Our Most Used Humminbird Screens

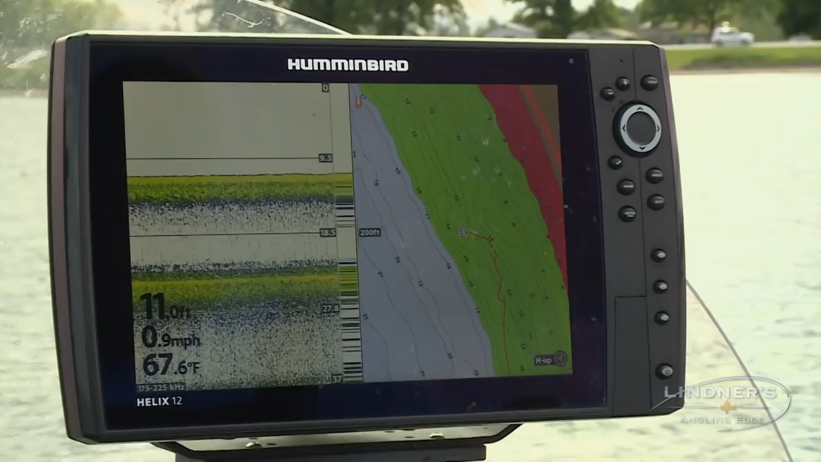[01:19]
On screen: water 67.6°F, speed 0.9 mph
So I had a mark on that spot where we got that fish.
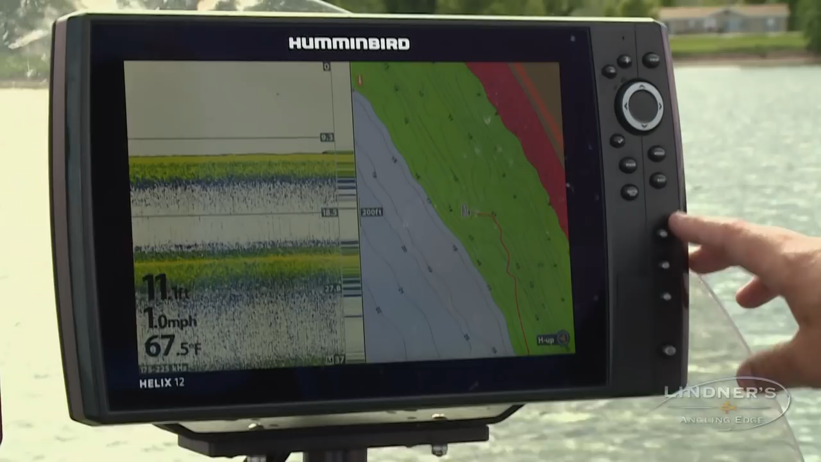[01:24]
On screen: water 67.5°F, speed 1.0 mph
We'll come back a little bit later on, but Al's got three favorites set up right here on this one. This is, uh, where you got a map on one side, sonar on the other one.
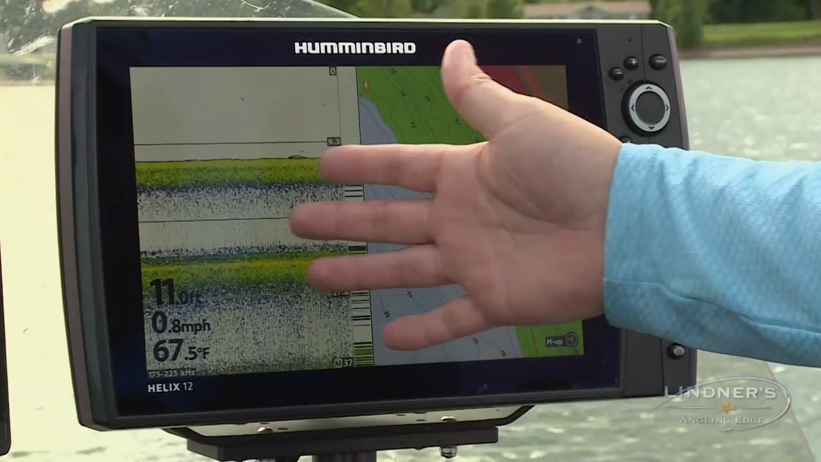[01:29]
On screen: depth 11.0 ft, water 67.5°F, speed 0.8 mph
Then he's got map and down imaging.
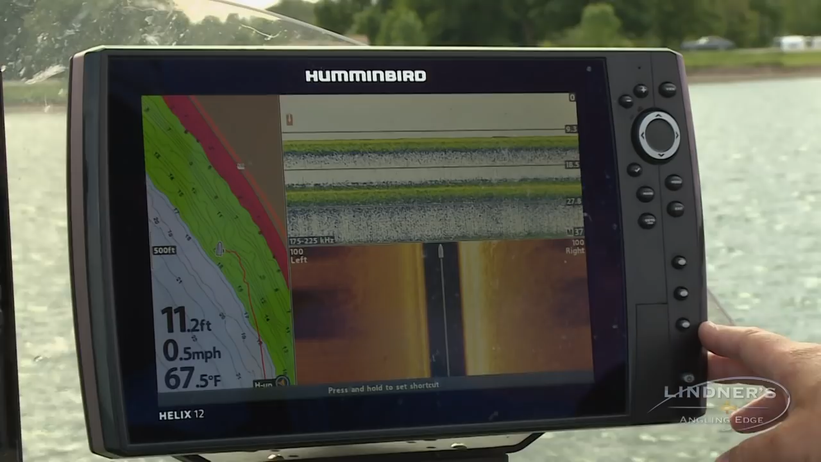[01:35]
On screen: depth 11.2 ft, water 67.5°F, speed 0.5 mph
And then his third favorite is side imaging, left and right, hundred foot, sonar and map at the same time.
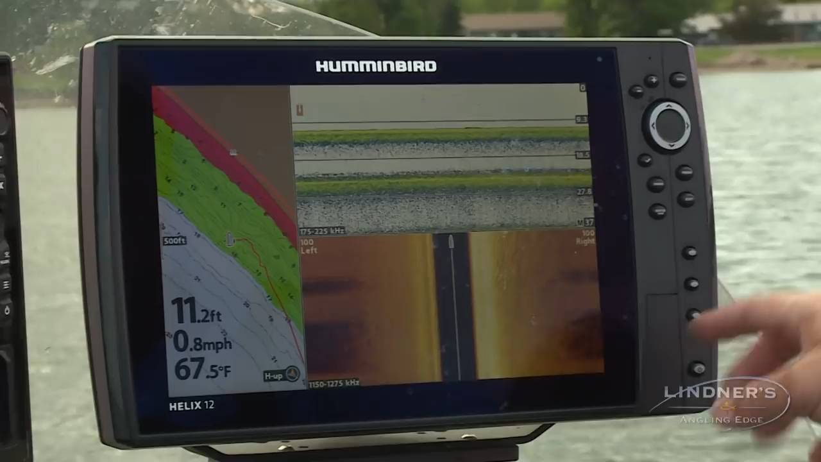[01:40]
On screen: depth 11.2 ft, water 67.5°F, speed 0.8 mph
So these little quick, uh, quick buttons are so nice for when you're jumping and running around doing what we do.